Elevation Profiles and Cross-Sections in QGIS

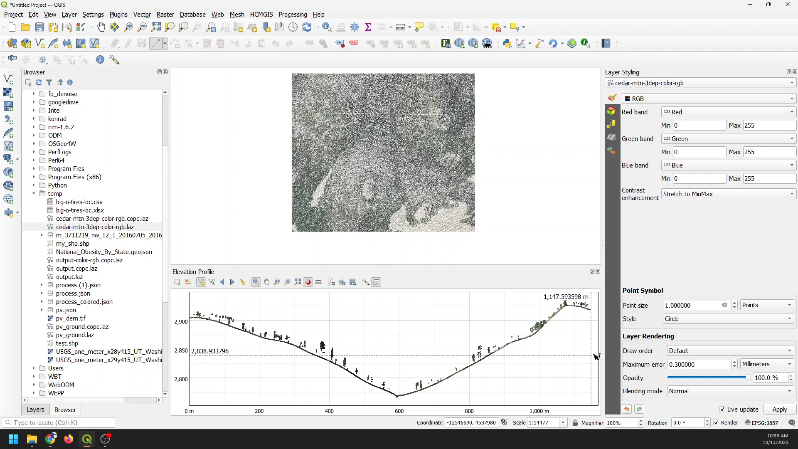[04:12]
it to one meter to show you the difference so if i change it to one meter i hit enter you're going to see this is going to get really really sparse so you can see how sparse that got there um i can change this up to maybe two point circles you can see how it changes now let's go ahead and just adjust the tolerance here let's bump that up let's try 10 and we'll see how that changes it you can see we get some more trees and you can see up here that gray bar
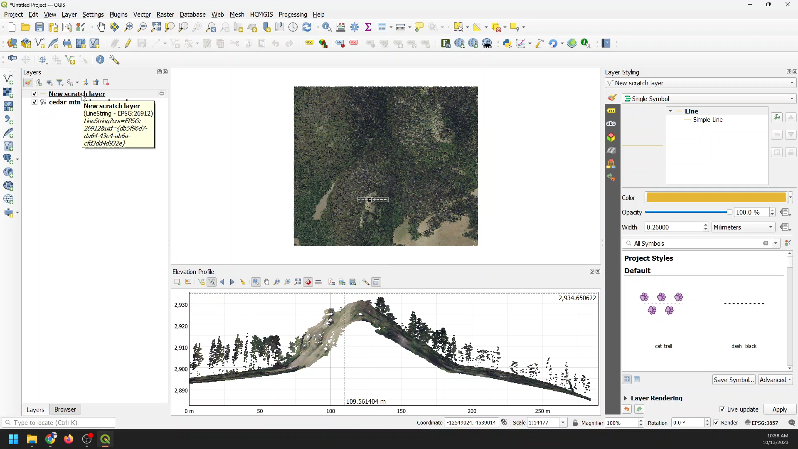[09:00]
meters of the peak there and you can see our profile just by using an existing layer so very very easy to use this now let's just go ahead and do uh some symbology adjustments so you can see how that changes so instead of doing rgb i can attribute by classification for
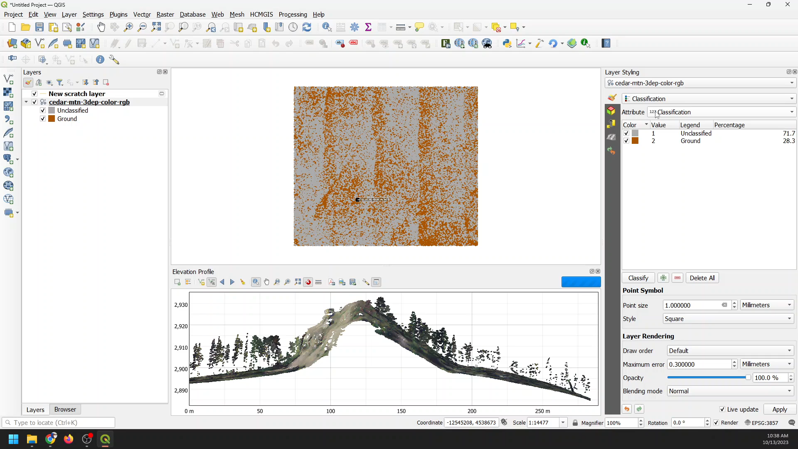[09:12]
example and you can see that changes to ground points and unclassified points um i can change this to attribute by ramp